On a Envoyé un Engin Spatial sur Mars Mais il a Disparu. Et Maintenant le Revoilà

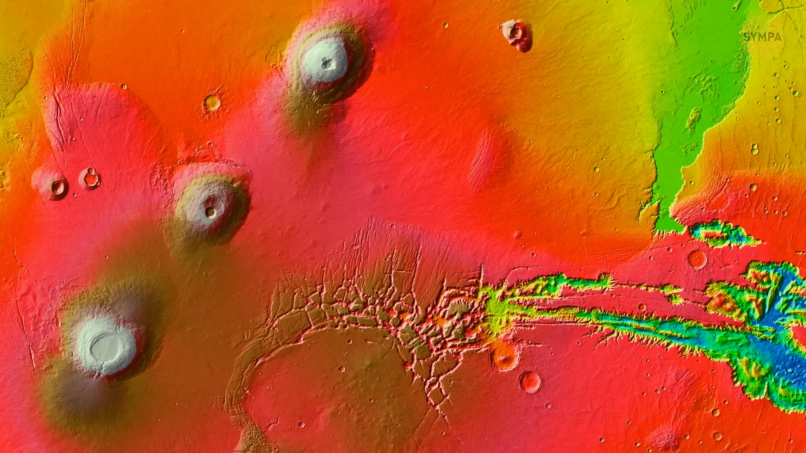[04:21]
Cette puissante force a provoqué des fissures dans la croûte et mis en mouvement les énormes quantités d'eau qui se trouvaient sous la surface. Cette eau a ensuite émergé et a sculpté la roche.